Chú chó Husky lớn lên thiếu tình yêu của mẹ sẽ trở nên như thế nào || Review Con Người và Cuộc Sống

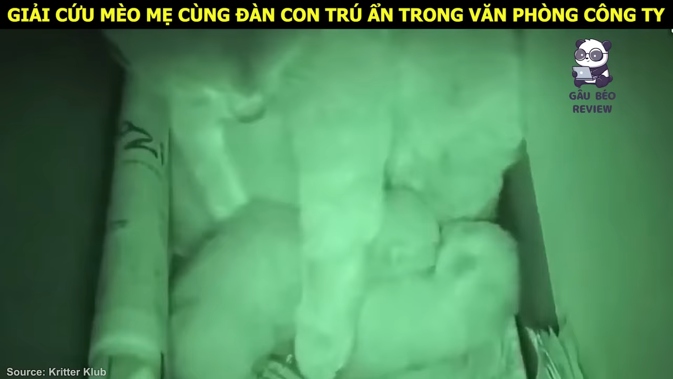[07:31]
Sau đó bác sĩ dùng khăn che mắt mèo mẹ lại. Rồi nhanh chóng lén đưa mèo con đi. May mắn mèo mẹ vẫn không hề hay biết gì.
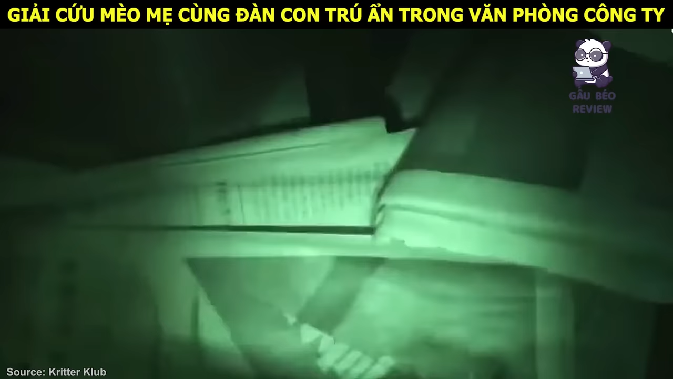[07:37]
Rất nhanh 5 chú mèo con đã được đưa đi an toàn. Và các bé vẫn đang say giấc. Sau đó bác sĩ bắt đầu bắt mèo mẹ.
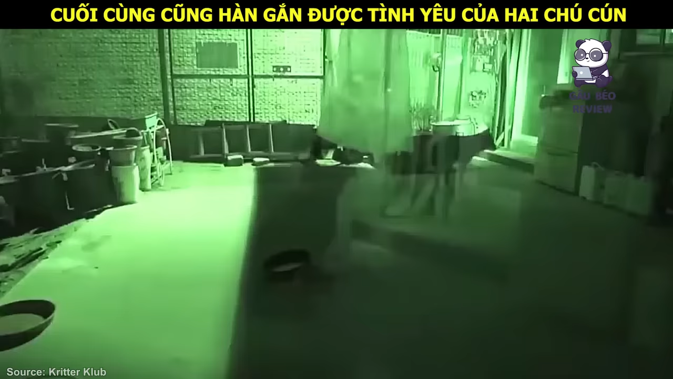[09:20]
Mỗi đêm Lucy đều phải thức trắng trông non những đứa con của nó. Nhưng dường như Mickey vẫn thực sự yêu thương Lucy. Một hôm, một con chó hung dữ đi ngang qua.